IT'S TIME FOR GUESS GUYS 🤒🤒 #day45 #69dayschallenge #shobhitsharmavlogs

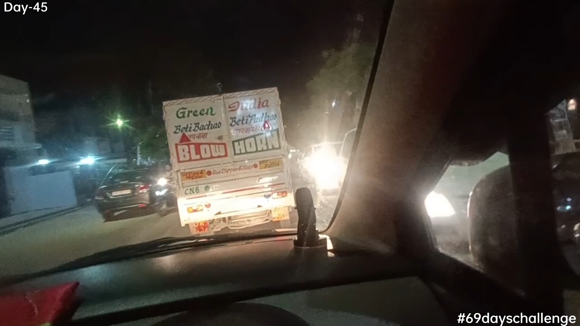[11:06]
अब देखो चल ही नहीं रहा यार।
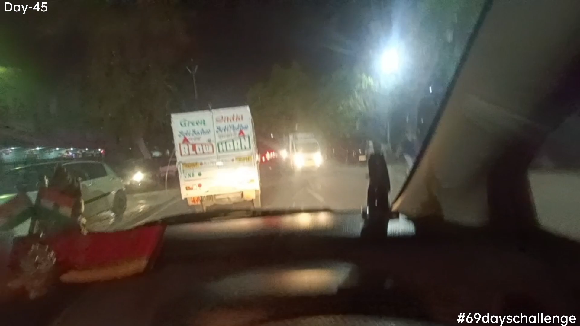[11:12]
इससे पहले वो पूरी लाइन लगी हुई है वहां तक आगे तक, 100-200 मीटर कवर करने में भी 10-15 मिनट लग जाते हैं। बताओ बंदा कहे तो कहे कैसे कि जाम ना लगता है।
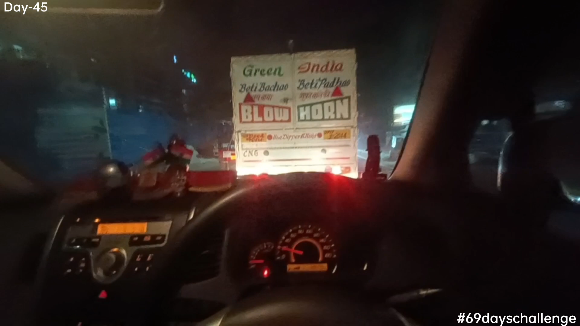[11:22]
एक तो ई रिक्शा वालों की भी मेहरबानी होती है थोड़ी बहुत,
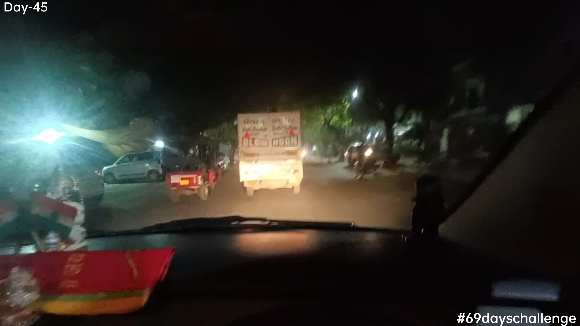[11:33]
बाइक वाले अपनी धुन में चल रहे होते हैं कुछ, वहाँ पुलिस वाले खड़े होंगे ऑब्वियसली, इसलिए सब बच बचा के निकल रहे हैं।